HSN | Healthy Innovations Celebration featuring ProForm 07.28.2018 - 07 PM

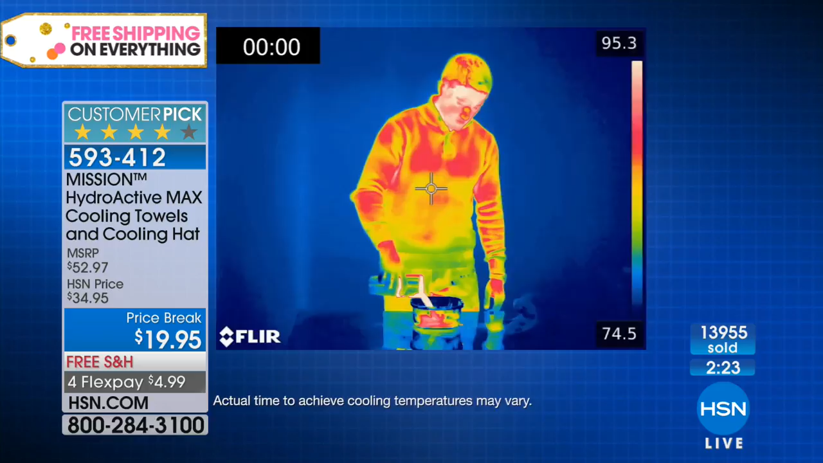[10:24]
This is really quick. This is a thermal image. This takes color and makes it, or heat, and turns it into a color.
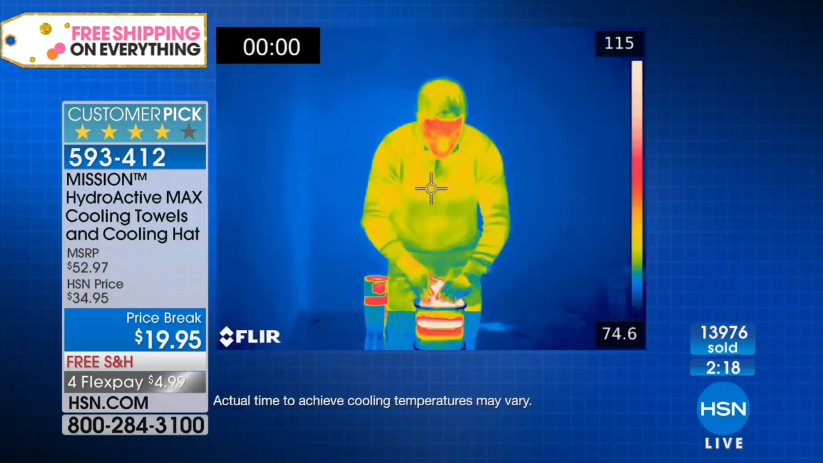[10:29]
So when you see those temperatures that are in the red, that is really hot. We're talking about 100 plus degrees.
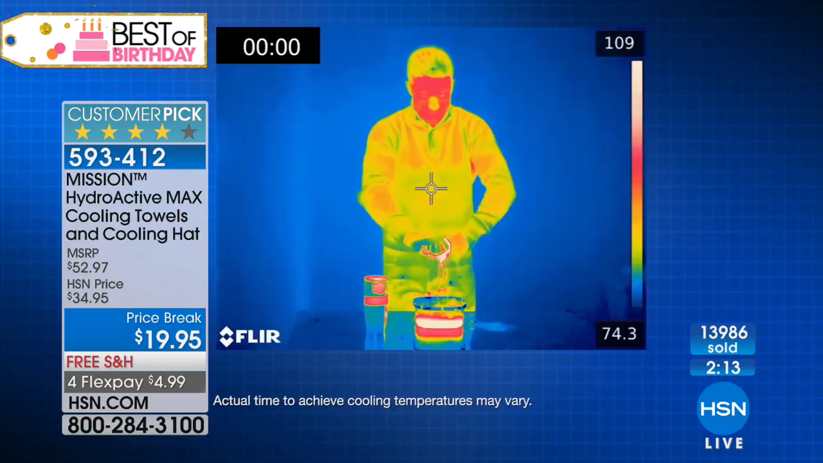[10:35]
So we've taken a towel with hot water just to show you how quickly you're gonna get instant relief anytime, any season.
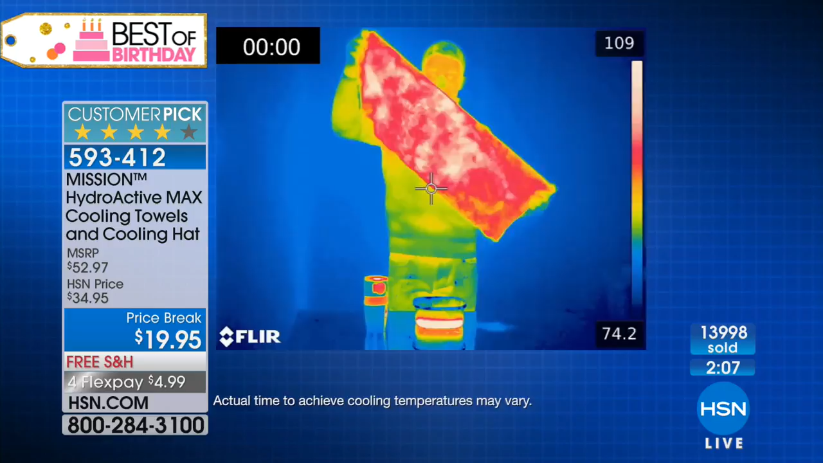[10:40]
Look how it goes with a few snaps. Look at this, from bright red in the 100 plus, and it's going before your eyes to the yellows,
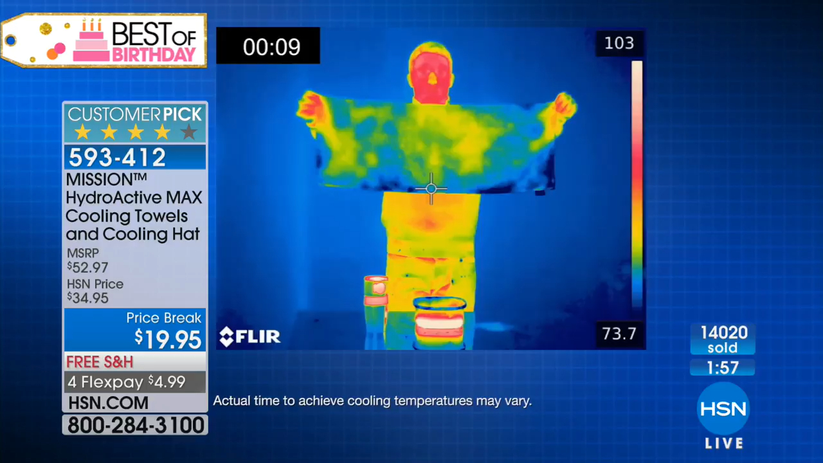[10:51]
which is in the 80s, and it goes to the 70s, and this can get to the 60s.
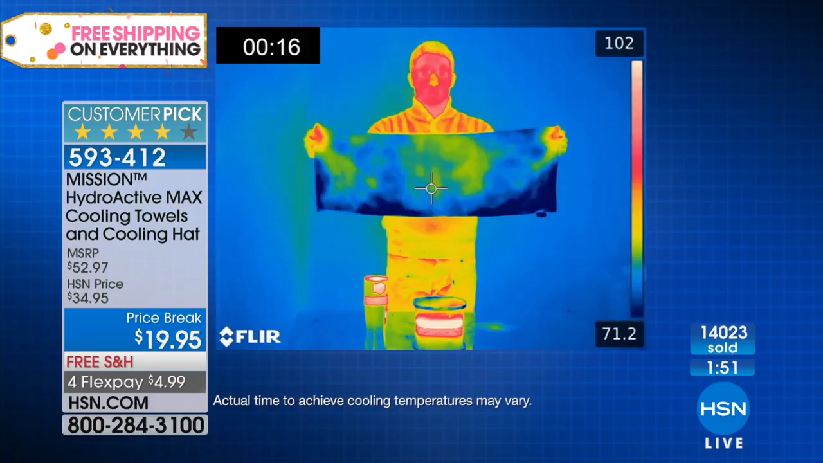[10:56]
And Callie, this will last up to 2 hours, but then you can reactivate it, which I'm gonna show you how to do that.